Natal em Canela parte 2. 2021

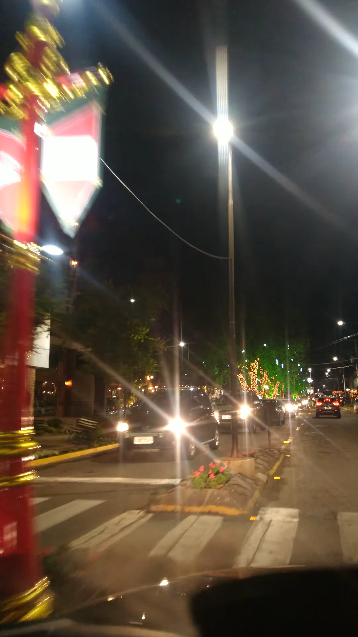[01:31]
Então, olha que bacana a Avenida Central por aqui, vou tentar voltar aqui, hein? Em outro momento Dá pra pegar aí todo o trajeto da igreja, hoje não vai dar, gente, por causa do movimento tá intenso, hein? Muito ônus, muita van, muito carro, tá?